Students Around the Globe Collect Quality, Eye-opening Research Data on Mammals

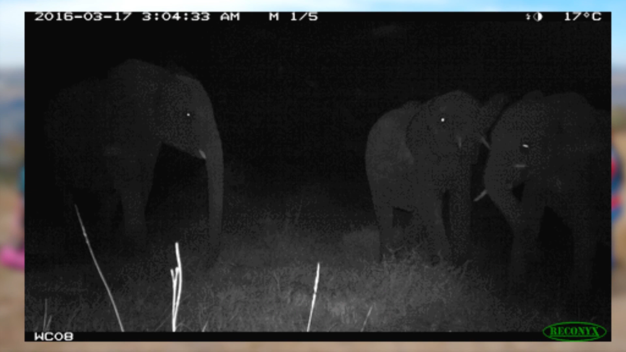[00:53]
Kids captured 83 native species on their school camera traps, including five that were endangered.